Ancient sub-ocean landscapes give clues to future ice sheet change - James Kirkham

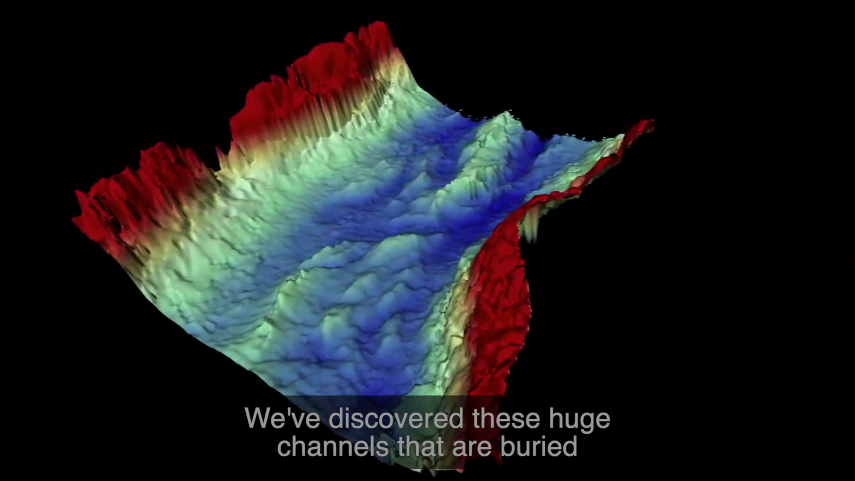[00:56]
these huge channels that are buried hundreds of metres beneath the seafloor of the North Sea
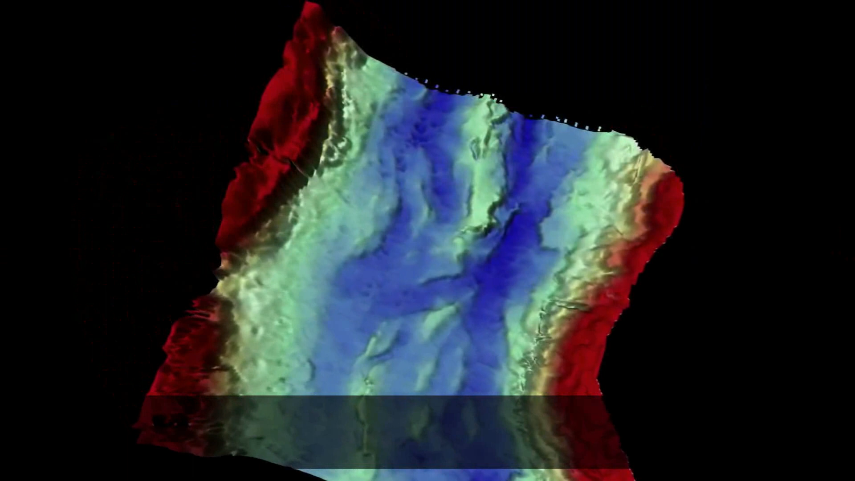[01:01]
and we've been able to image them in unprecedented detail for the first time ever.
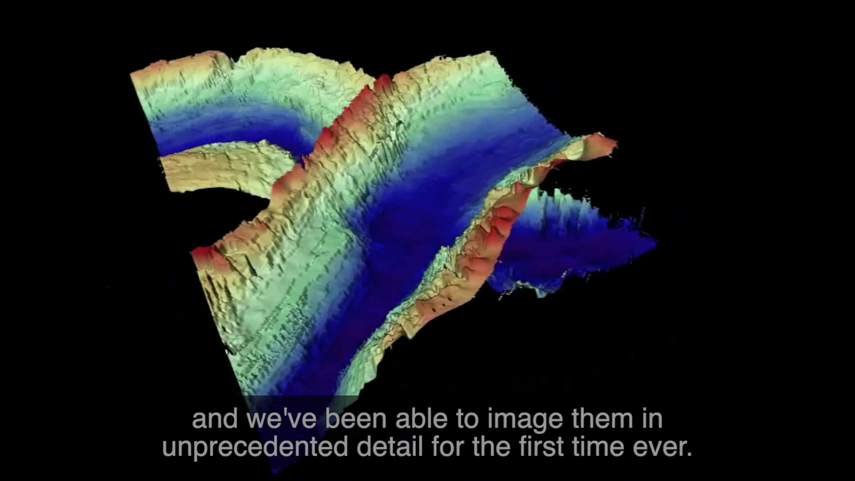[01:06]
We know that the climate is changing and it's affecting the future of the Antarctic and Greenland ice sheets but because these ice sheets are extremely difficult environments to work in,